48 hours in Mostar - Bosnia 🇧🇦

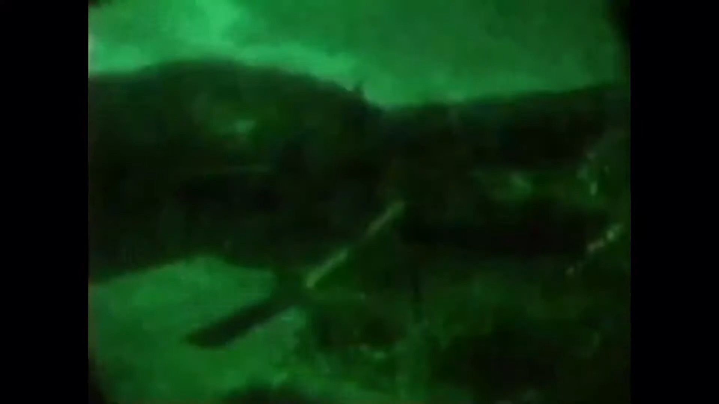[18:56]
500 Muslims had just been robbed and thrown out of their homes in West Mostar by the Croats.
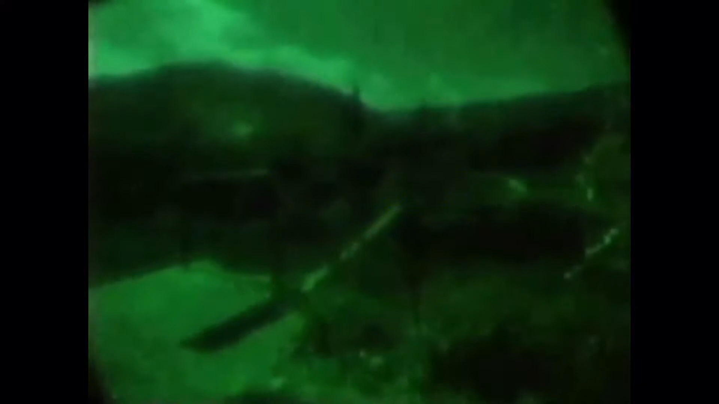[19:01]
They had to cross the river Neretva to get to comparative safety on a bridge made of rope and planks.
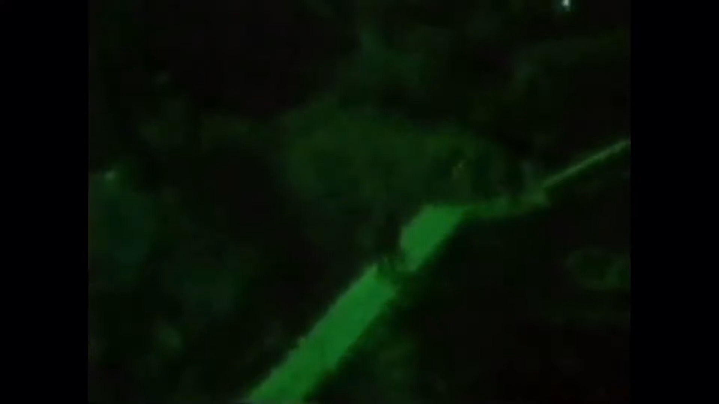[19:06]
Bosnian soldiers told them which way to go.
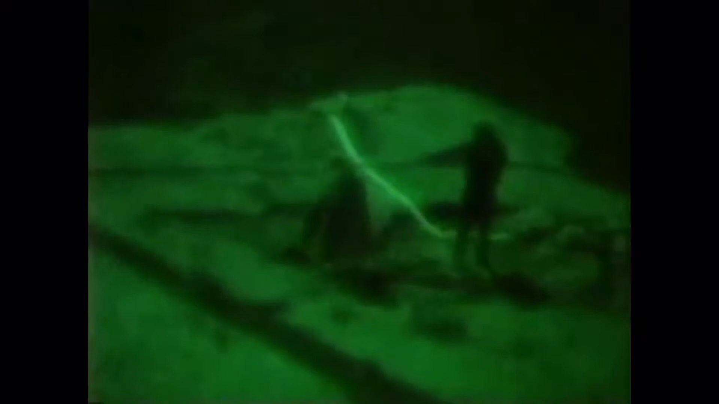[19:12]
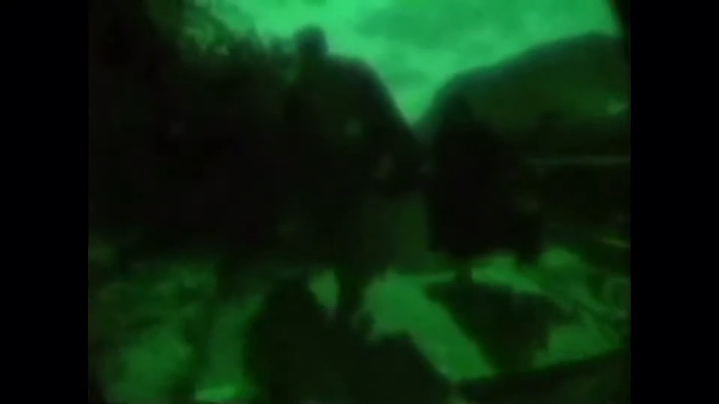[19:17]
The Croats were shooting at the people they'd just made refugees.
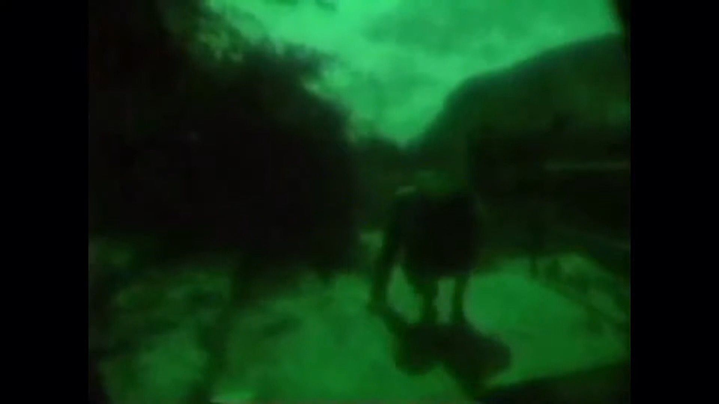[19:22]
Only a few hours before, until the Croat gangs had come for them and forced them over the front line, they thought they were safe. They'd been settling down for the night.
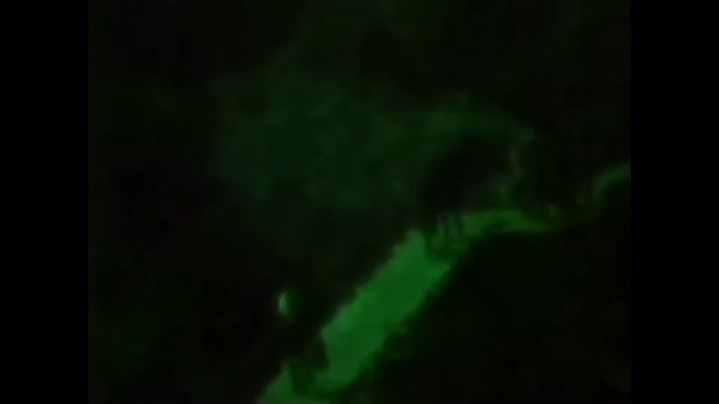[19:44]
The Croat machine guns didn't let up, and the refugees kept on coming.
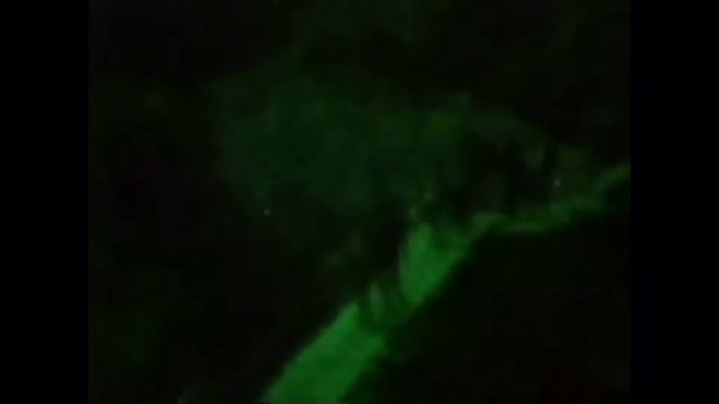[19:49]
They were trying to kill old men and women, mothers and their children.
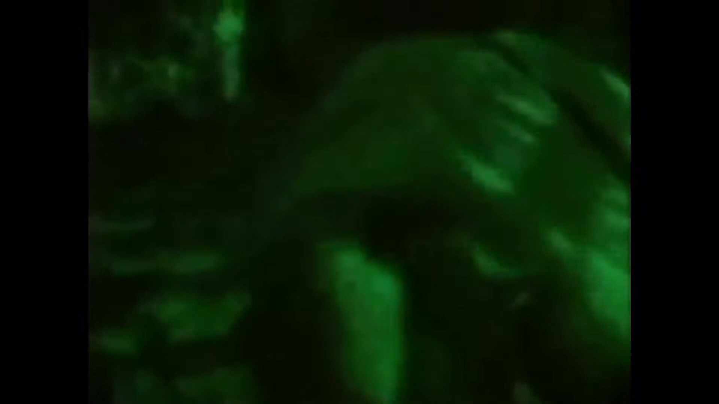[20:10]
She was so frightened she could barely walk, but she tried to calm her sons. Each new family has to be fed and housed. This is a war crime with a cold purpose, to increase the pressure on the military authorities in East Mostar.